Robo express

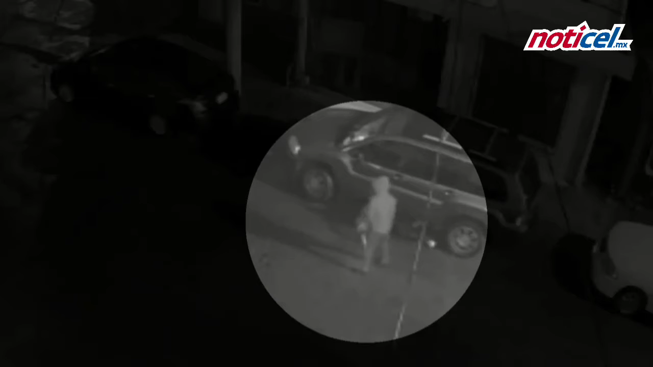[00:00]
Una banda de delincuentes fue captada por cámaras de seguridad y difundida en redes sociales luego de que vecinos de la colonia Marte en Guadalupe denunciaran el robo de catalizadores de vehículos. En el video se observa como en menos de un minuto los hombres ubican la unidad
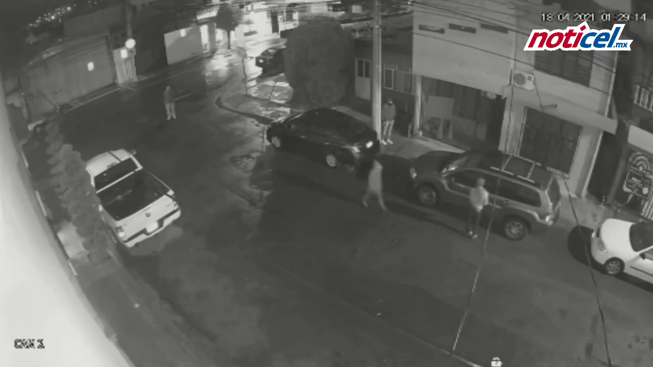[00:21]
para posteriormente cometer el robo aprovechando la poca vigilancia en las calles de la zona. ¡Gracias!